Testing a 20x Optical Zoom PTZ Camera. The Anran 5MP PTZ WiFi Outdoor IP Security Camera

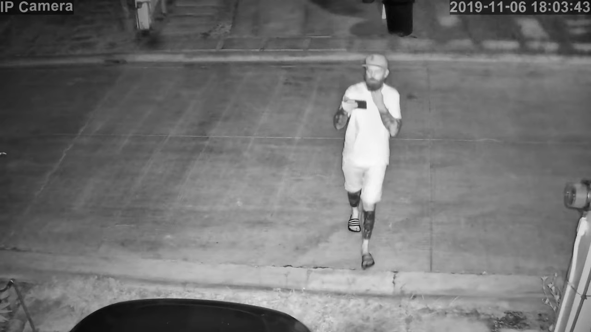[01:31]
Not the sharpest image quality but still decent and according to the seller it should work up to 60 meters.